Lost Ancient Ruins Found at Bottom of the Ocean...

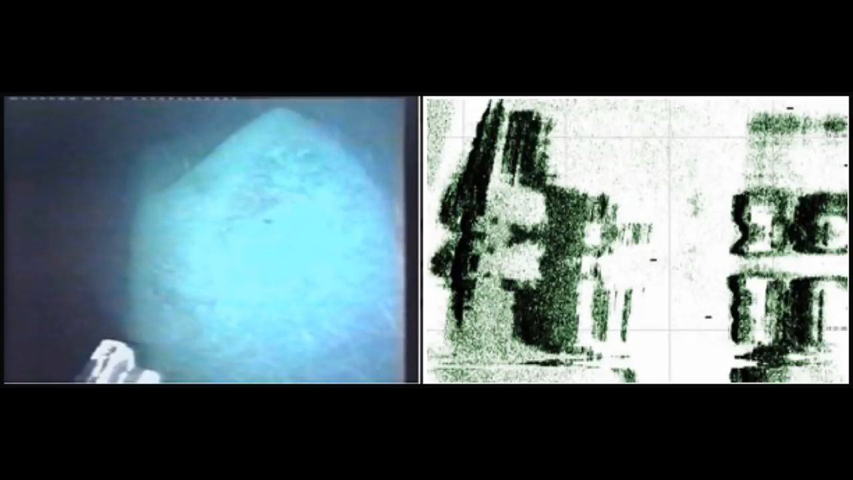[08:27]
I mean, I certainly can't tell anything from these images, and I don't find the comparison of the sonar image to the animated one to be similar at all, but then again, sonar imagery is not something that I've ever studied or learned. But it is nearly 2020, so really, we are overdue for someone to obtain new, high quality camera footage or pictures for additional examination. Definitely leave a comment and share what you think about this site, and any other details of it that you may be aware of.
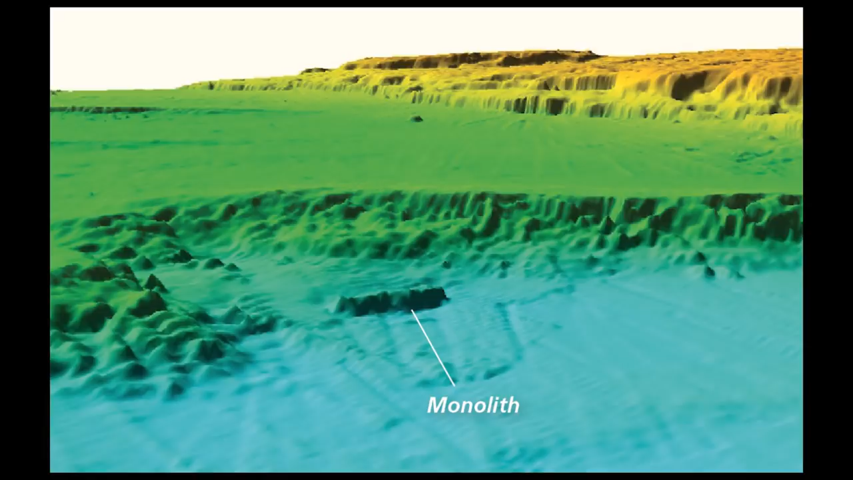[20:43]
especially since this thing is on the sea bank 60 kilometers or 37 miles south of Sicily. I mean, really, what is this thing doing here?